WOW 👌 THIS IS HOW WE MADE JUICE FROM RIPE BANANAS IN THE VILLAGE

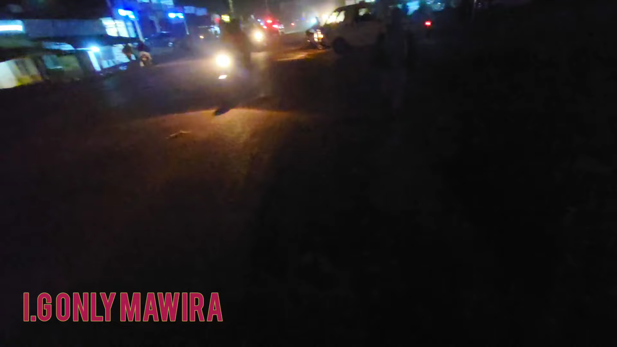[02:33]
So guys, you can see it is very early in the morning, 6, and it is very dark. So I have to cross the road and come here and wait for matatu or taxi.